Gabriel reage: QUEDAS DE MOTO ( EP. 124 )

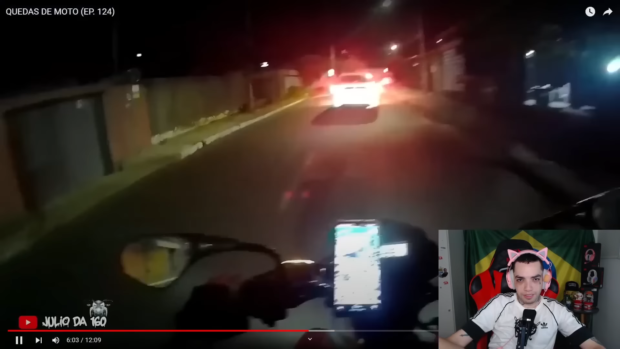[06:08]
Parou do nada assim. Metendo louco, pô. Oxi!
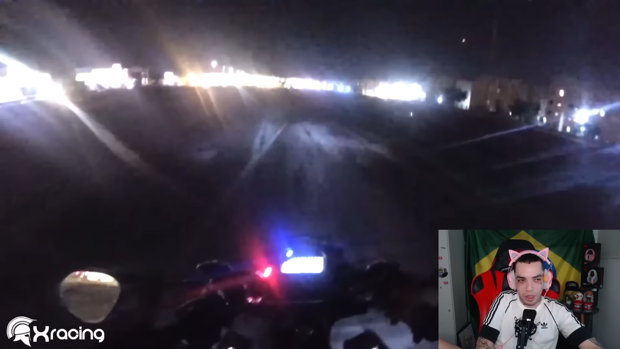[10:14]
Não me envolvi, né? O outro cara ali não pode agradecer, né? Porque ele caiu. Nossa, isso aqui não dá pra enxergar nada, moleque.